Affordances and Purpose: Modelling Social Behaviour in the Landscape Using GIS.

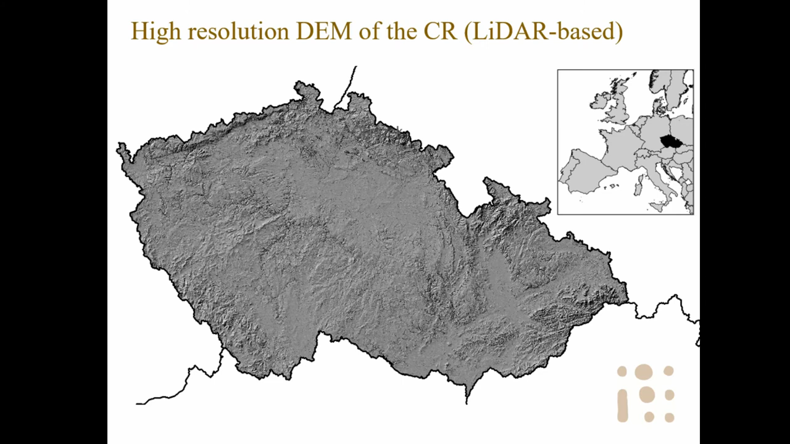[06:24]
Originally, it was 1 point per meter, I think. However, I lowered the scale to 8 meters cell size, because the processing time would be too big.
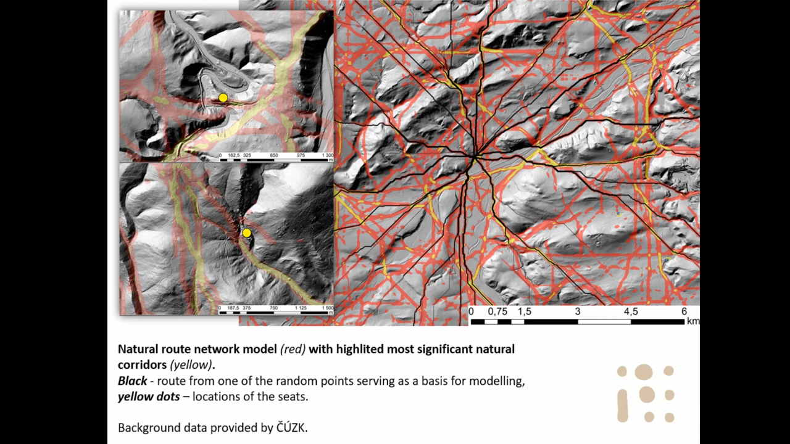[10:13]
natural route network. So, which gives you again some general affordance of the landscape towards accessibility. And as well, I said it very, very important is some connection to the settlement network.